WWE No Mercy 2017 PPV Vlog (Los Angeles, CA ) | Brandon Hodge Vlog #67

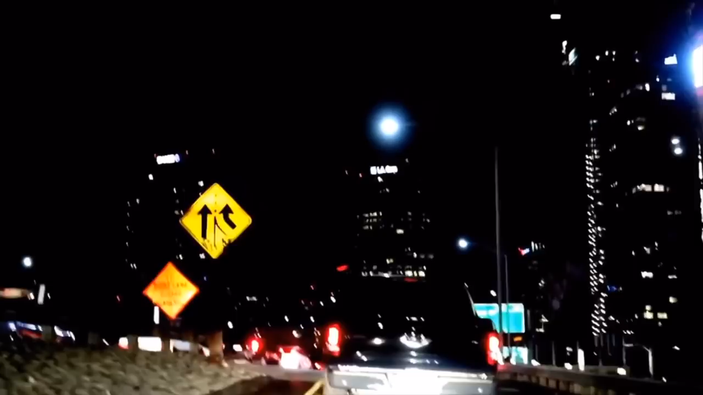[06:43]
I get to see a beautiful view while I'm stuck in traffic.